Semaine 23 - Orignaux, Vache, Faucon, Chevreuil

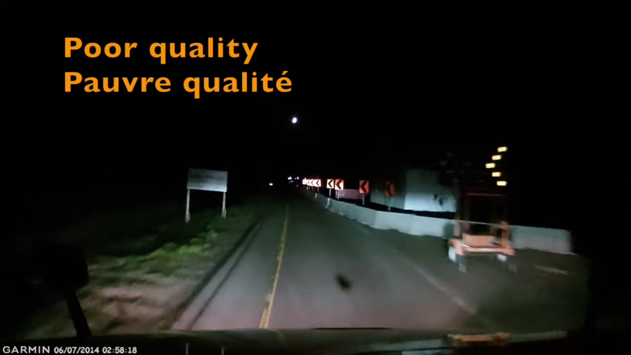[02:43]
Juste attends qu'on se rend à une réparation de pont. Check bien ce chantier-là, comment m'excuser. Puis là, faut prendre des trains routiers, puis faut traverser avec ça.
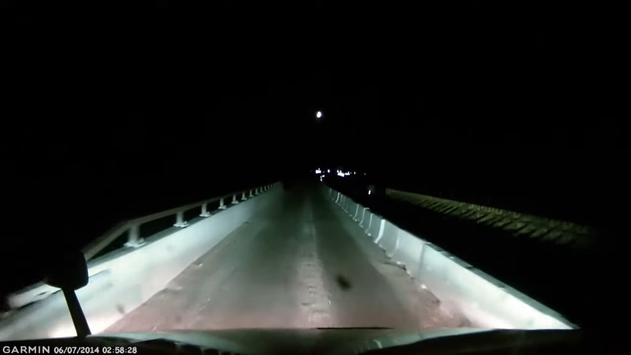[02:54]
Font ça à journée longue. Il faut y aller tranquillement, là, sinon là, on risque de causer des dommages à notre véhicule. Ouais, un véritable chantier de merde.